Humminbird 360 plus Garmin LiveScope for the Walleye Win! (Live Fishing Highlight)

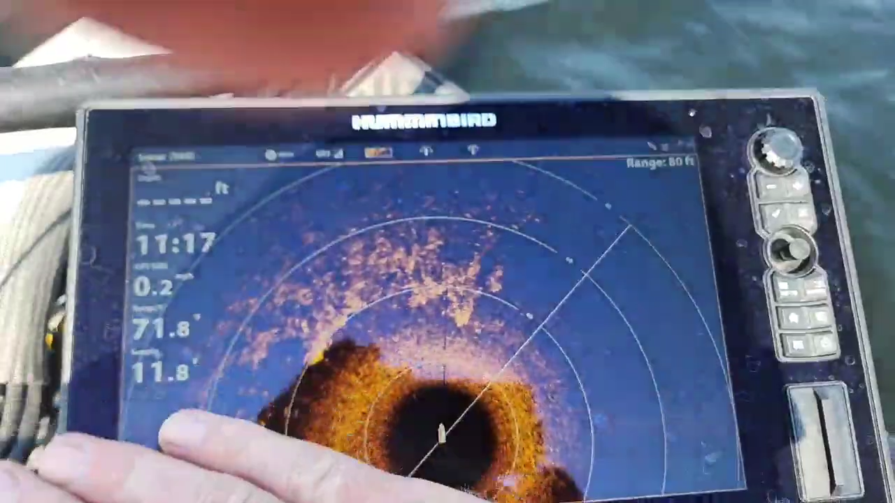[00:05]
the boat 80 feet out this is the grass line actually those are the fish but we'll get
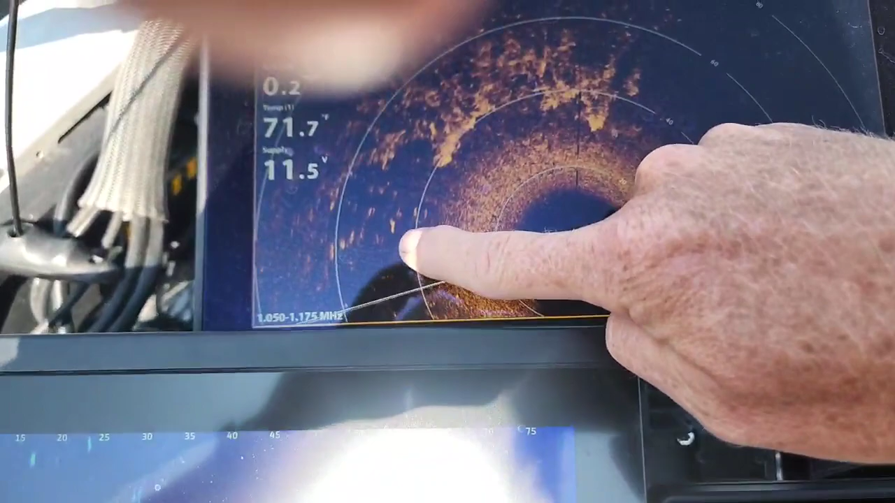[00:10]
to that in a sec so there's the grass line that moves in and out and
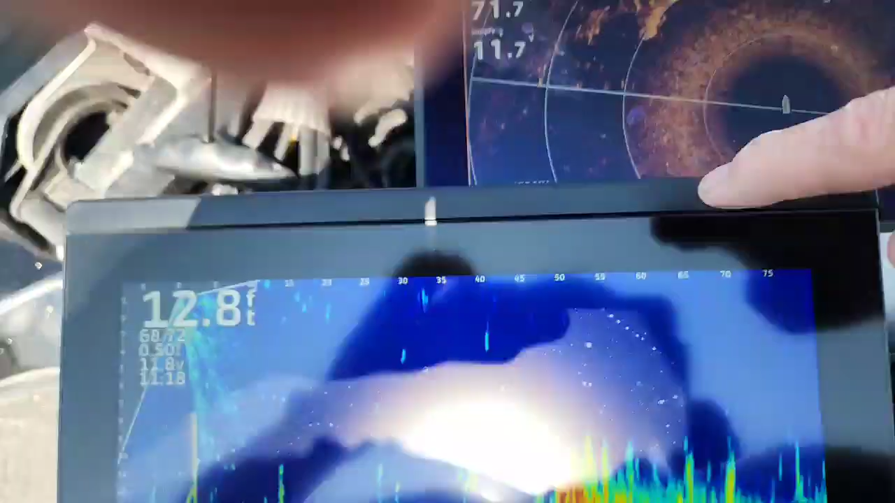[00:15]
On screen: depth 12.8 ft
then when you come over here
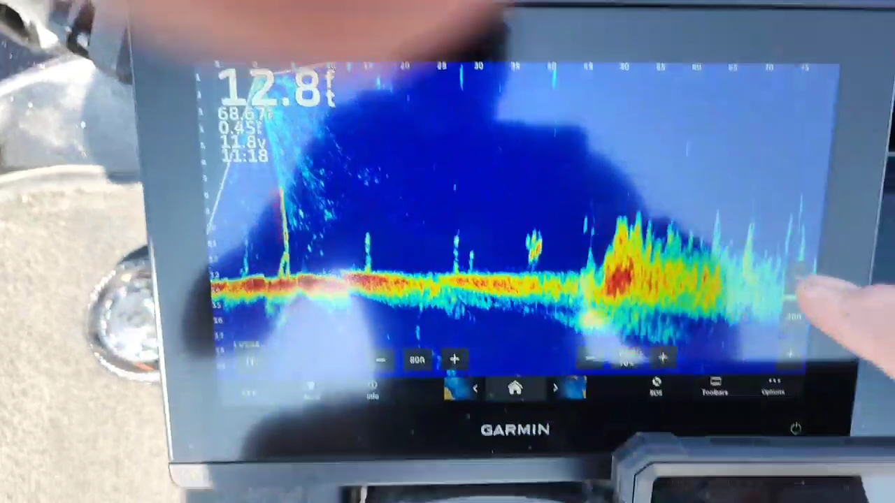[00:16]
On screen: depth 12.8 ft
where are they there those are all fish
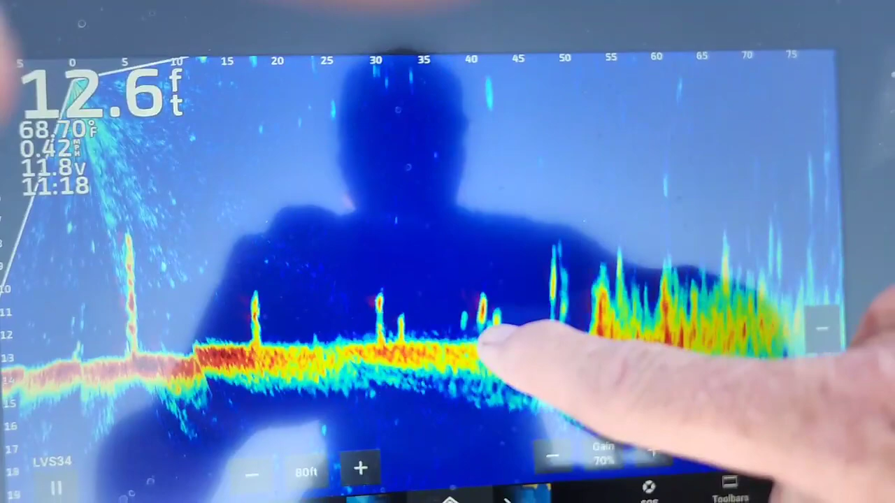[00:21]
On screen: depth 12.6 ft, water 68.70°F
well they don't look like Giants but I bet
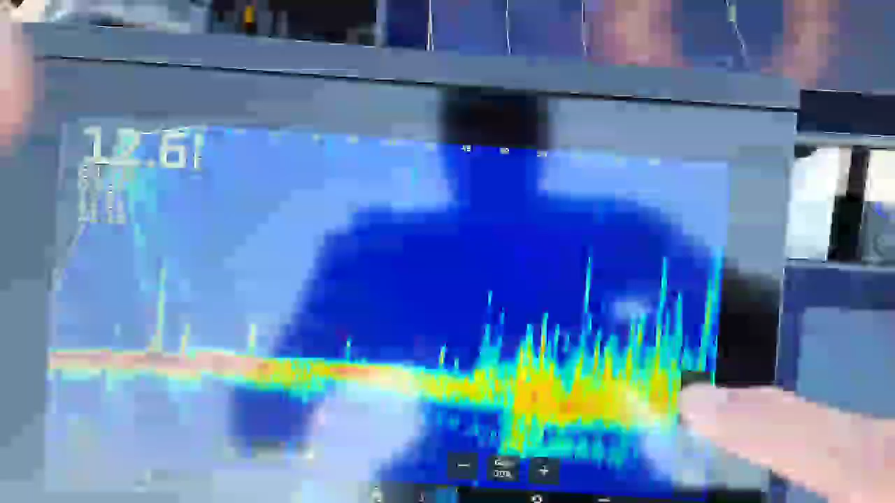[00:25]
you there's a couple 17 there's
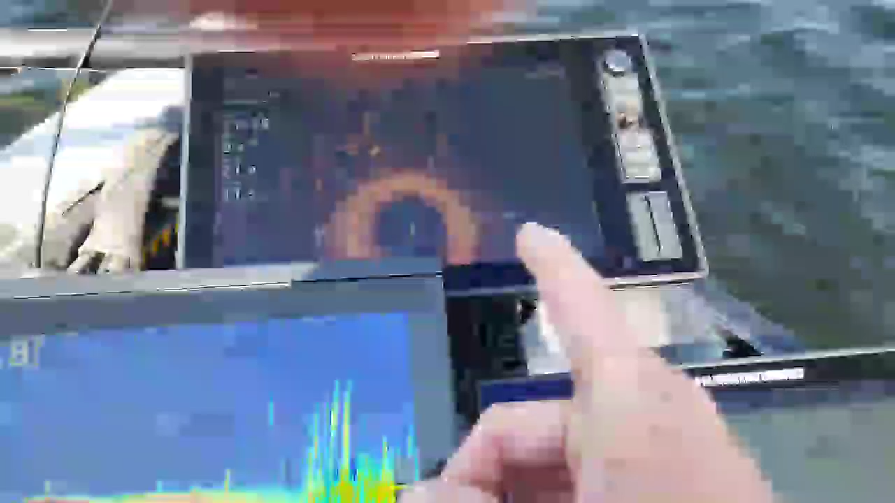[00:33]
the 360 and look for little edges and this is where they are and
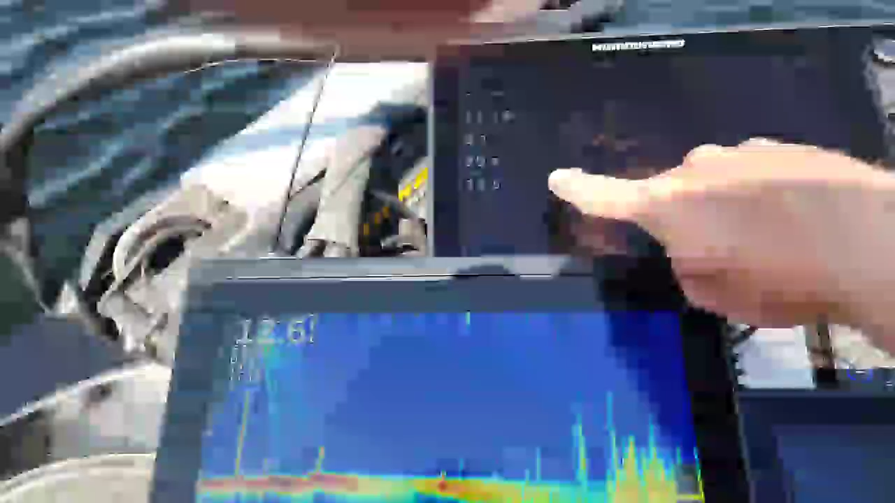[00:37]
I can
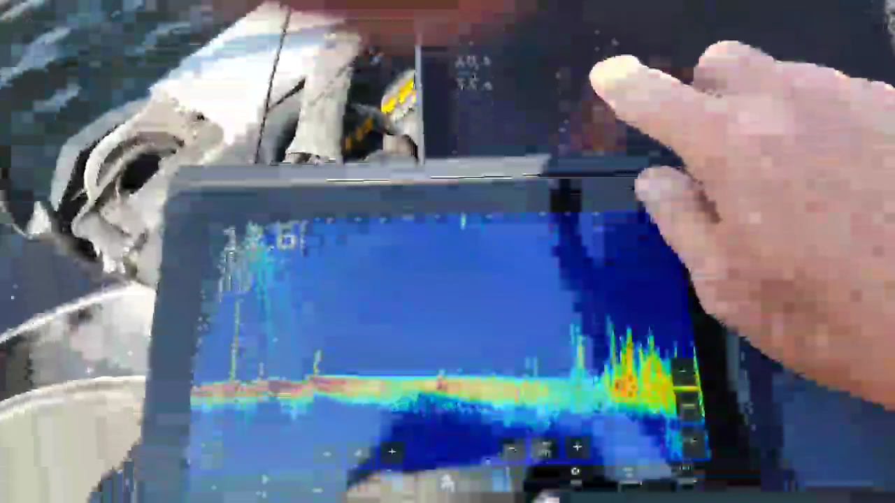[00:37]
pan my life scope over to